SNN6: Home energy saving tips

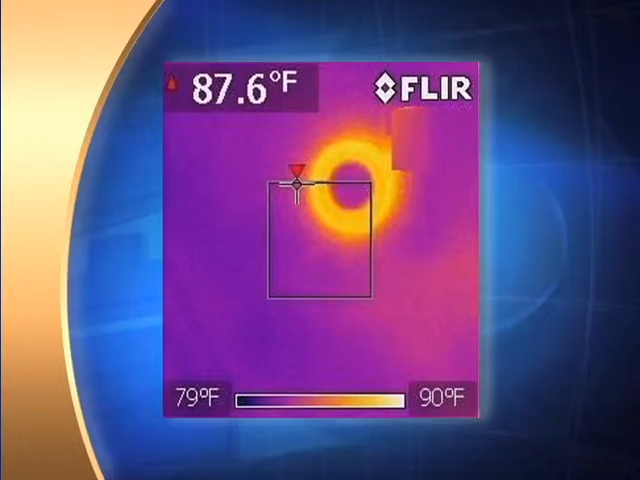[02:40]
On screen: scale top 90°F, scale bottom 79°F
Yeah, this is just, you know, a prime area for infiltration into the house. And it makes your air conditioning cycle, humidity levels higher. And these are simple fixes. You know, you can get retrofit cans to seal these.